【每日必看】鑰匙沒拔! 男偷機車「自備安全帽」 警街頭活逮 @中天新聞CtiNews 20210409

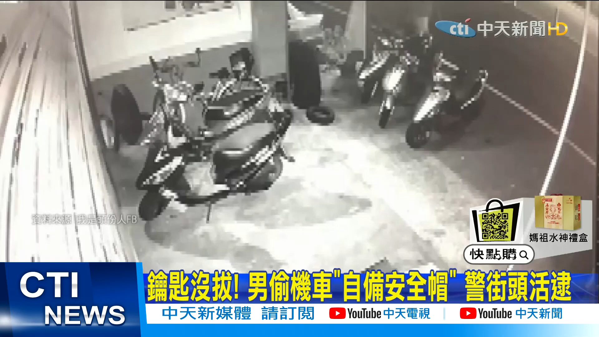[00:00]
深夜里，一身休闲打扮的男子手拿安全帽，坐在机车上不停滑手机。没多久，他戴上安全帽，走到前方，坐上另一辆机车，左顾右盼，随即骑车离开。看似普通的画面，但其实机车根本不是他的。